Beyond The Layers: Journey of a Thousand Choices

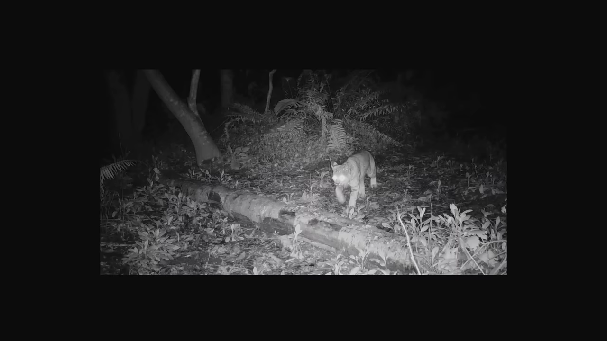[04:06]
We would set up cameras and come back the next day and check the photos and be like, oh, there's a fox that came or coyote came.